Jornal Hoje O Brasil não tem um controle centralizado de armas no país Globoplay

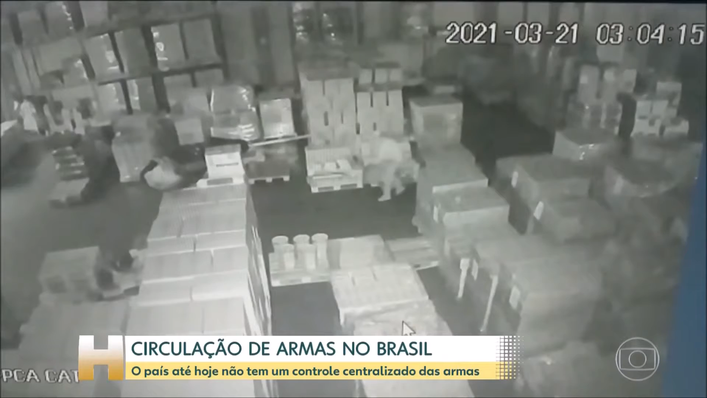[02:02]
Imagens de uma câmera de segurança do depósito mostram que um dos bandidos foi direto à pilha de caixas, onde estavam as armas.